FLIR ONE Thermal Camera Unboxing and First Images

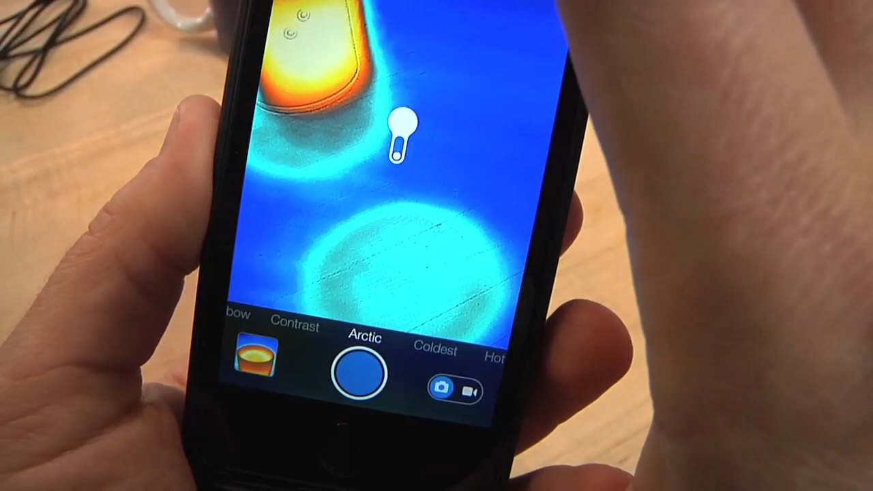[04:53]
Now you can also shoot video with the FLIR ONE.
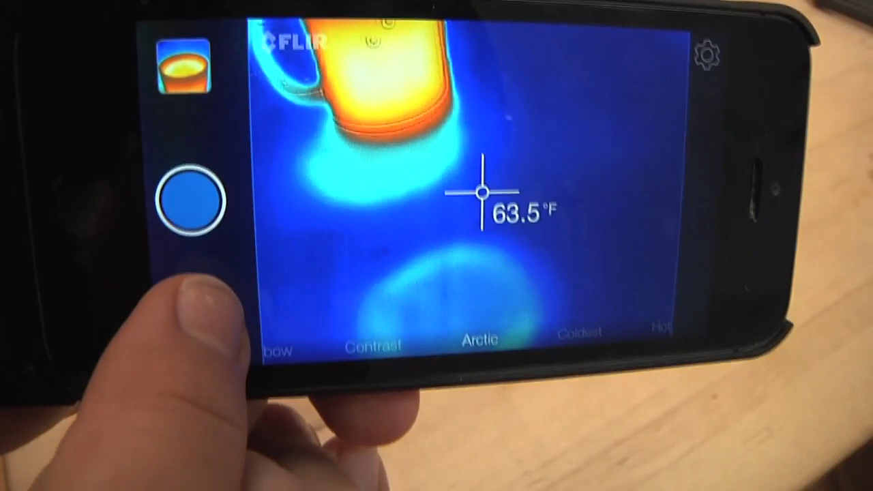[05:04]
On screen: spot 63.5°F
All you have to do here is press this little button, it kicks it over to the video mode, and it's just like taking video with your iPhone normally.
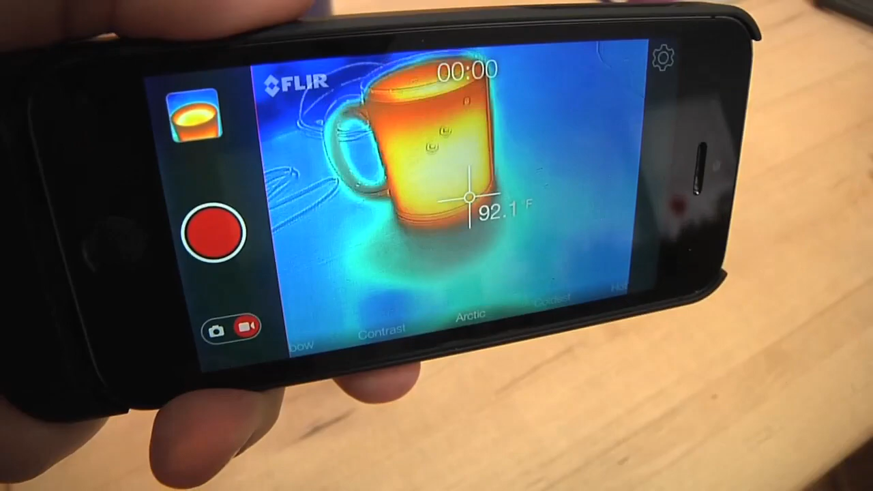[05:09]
On screen: spot 92.1°F
The difference is it's only 640x480 video,
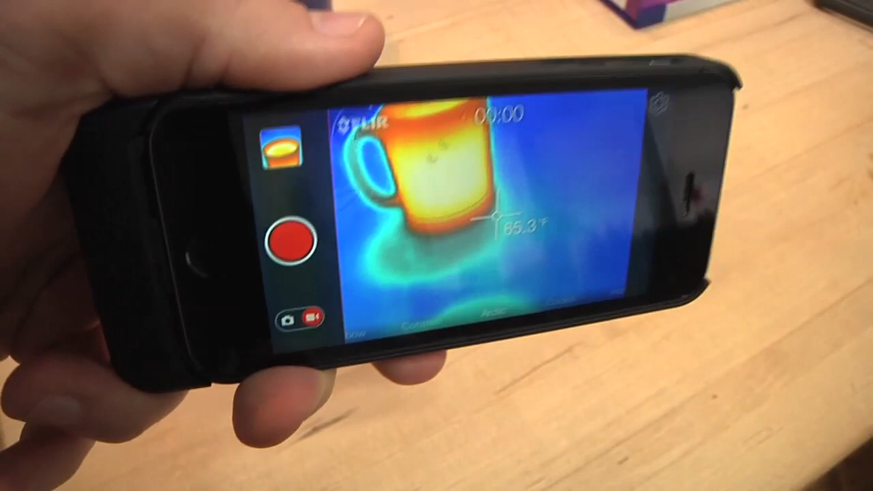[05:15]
On screen: spot 65.3°F
it does shoot H.264, but it's a low frame rate.
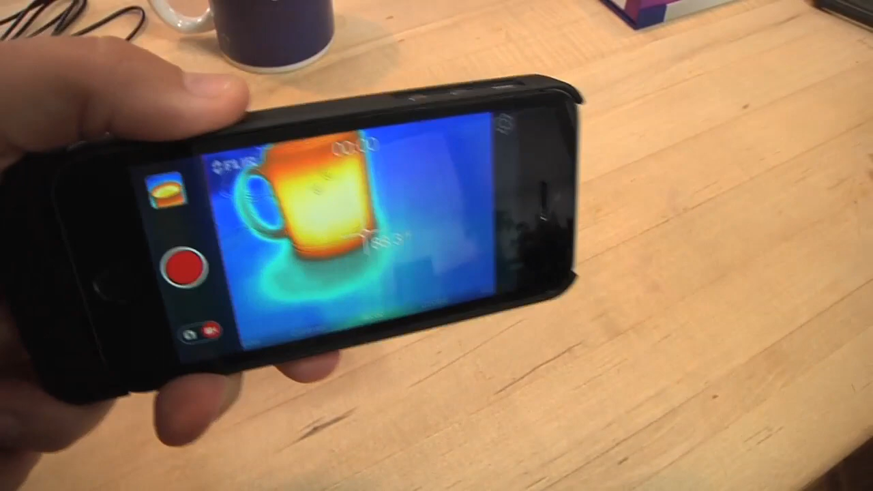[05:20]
It's like six or seven frames per second, so it's going to be pretty jerky. It's not smooth video at all.
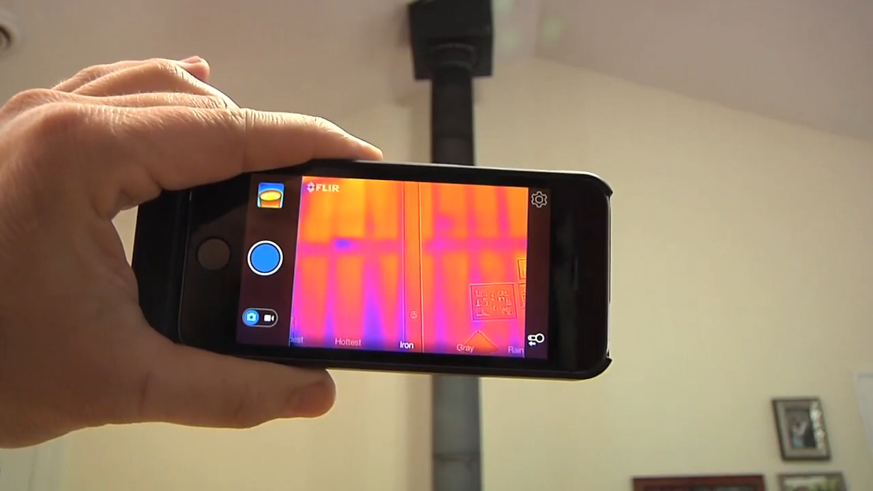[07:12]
So just like an auto iris, if you put something really cold and something really hot next to each other, those colors are going to change. Like if I frame out the cold window, we go from the oranges back over to the purples. So a good way to use this device actually is kind of move it around a little bit.
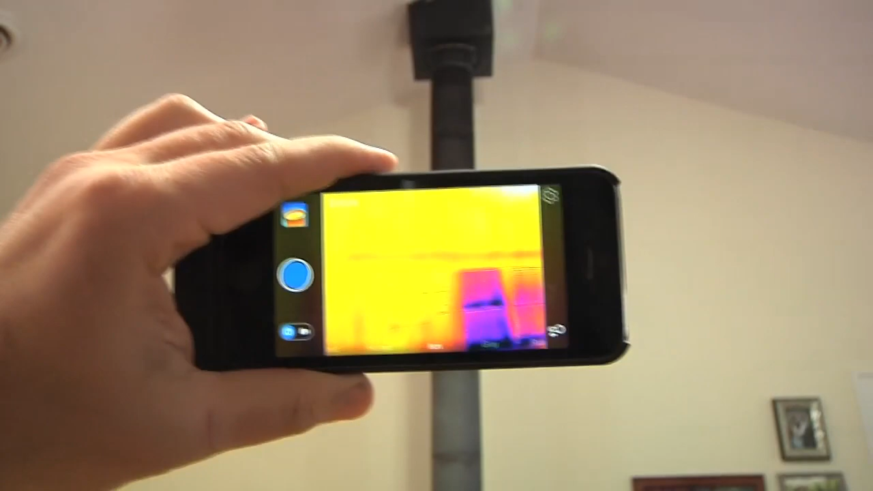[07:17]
You get a much better sense of the differences between hot and cold by moving it around like that.
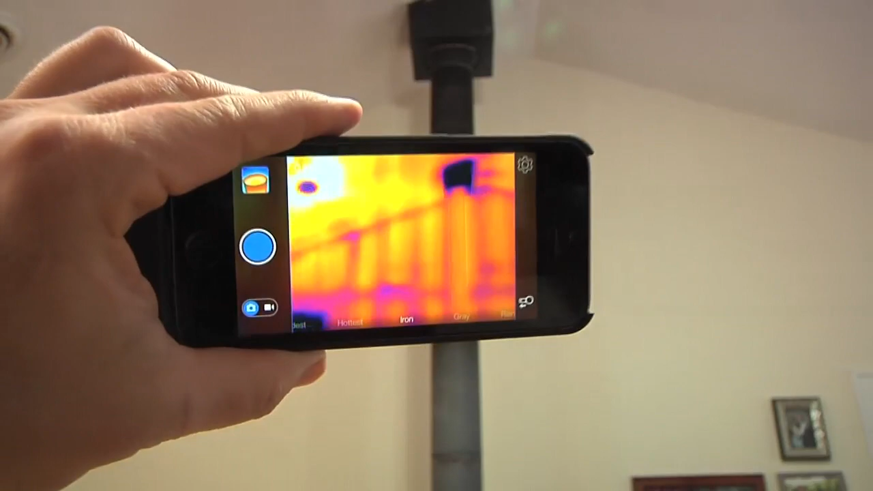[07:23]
Here's something else that's fun to look at. In the upper left here, there's a bright spot and a dark spot.
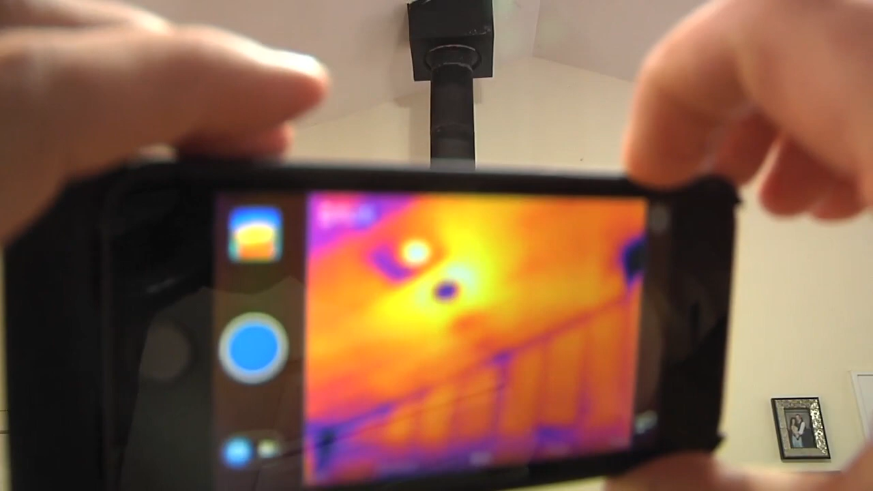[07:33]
The dark spot is actually a heating vent because my furnace is off right now and it's made out of metal. So it's cold.
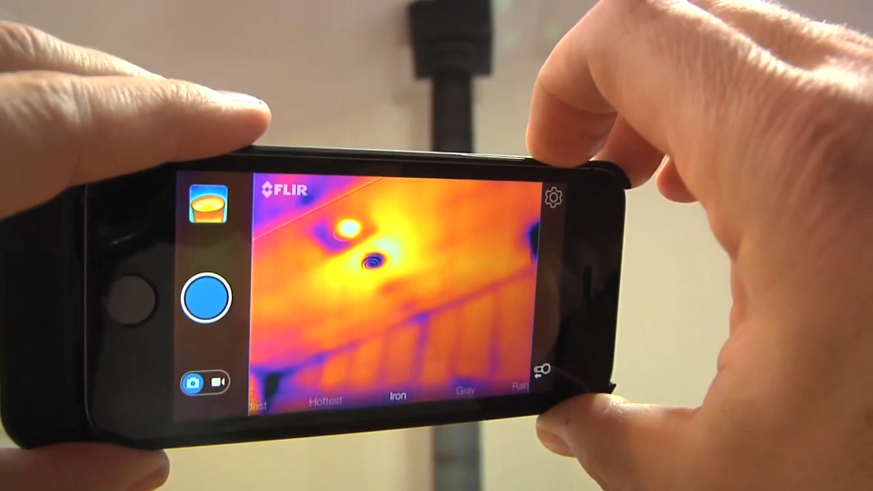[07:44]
And that bright spot is a light and it's a can light. And if you see, it's a little darker on the left.
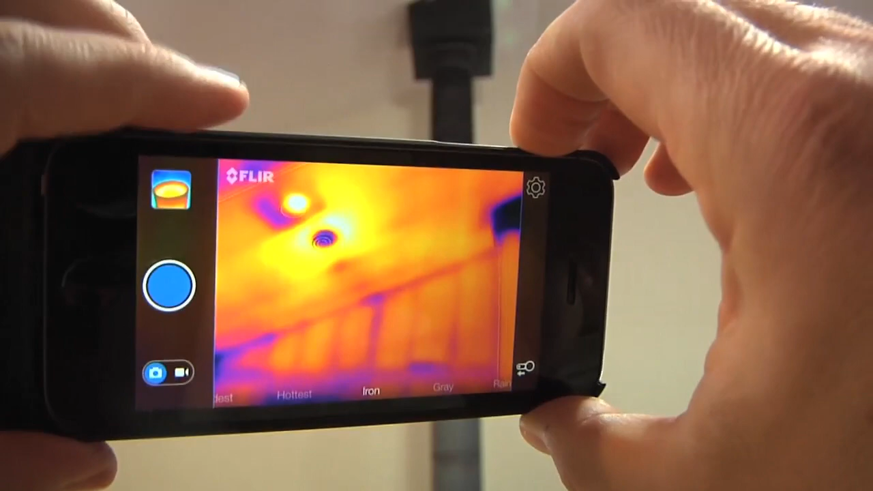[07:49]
That can light is basically up in the attic and it looks like there's less insulation on the left side of it than on the right side of it.